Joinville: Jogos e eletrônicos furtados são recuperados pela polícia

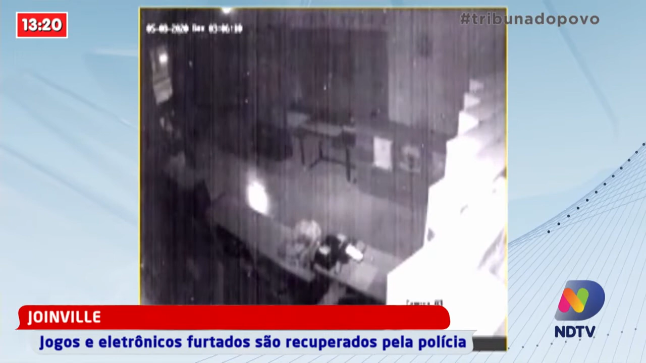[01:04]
Madrugada do dia 5 de maio, três homens entram no local novamente. Vão direto nas prateleiras. Levam diversos jogos eletrônicos.
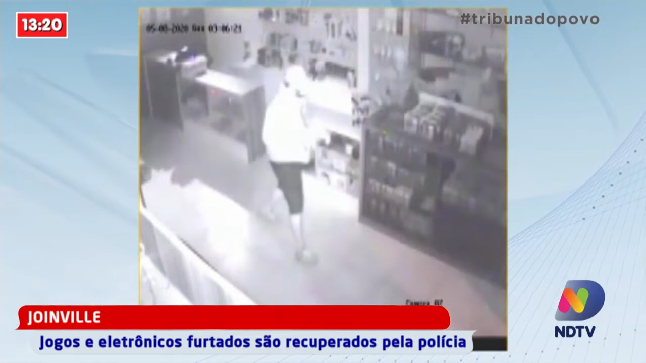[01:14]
A ação dura pouco menos de três minutos. Durante as investigações, a polícia descobriu que alguns objetos eram vendidos pela internet. A gente começou pela internet, através de redes sociais e grupos de conversa por aplicativo.